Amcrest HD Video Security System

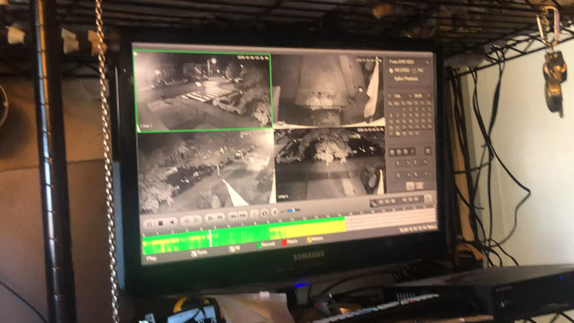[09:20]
Okay, how's this? This is night. It's pitch black. Okay? But, you got the street lights. Okay? Let me zoom in. Let me get, walk, let me show you. Okay? It's not too bad. Look at that.
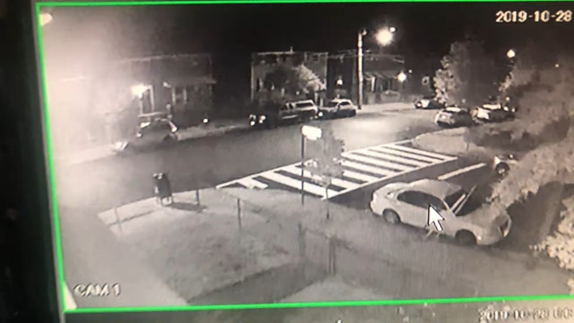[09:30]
That comes in pretty decent. You can pretty much make out who's in front of your house. Black, white, Asian. Doesn't matter. And then, of course, if you wanted to, let me go back to the wireless remote that I'm using. I mean, the wireless mouse. Double click. Now, see? Now, here's where things get. See how it gets grainy? Sorry.
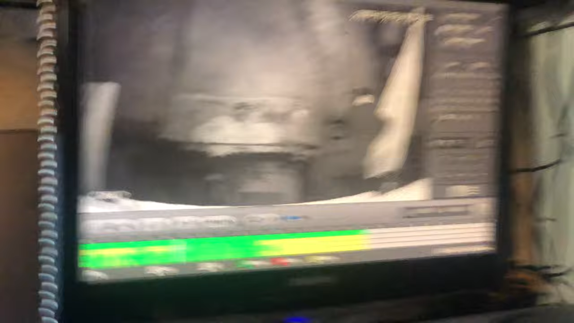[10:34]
That's me zooming in from a distance. This is what it looks like, you know, regular, up close. Let me show you the yard, okay? So, that's more.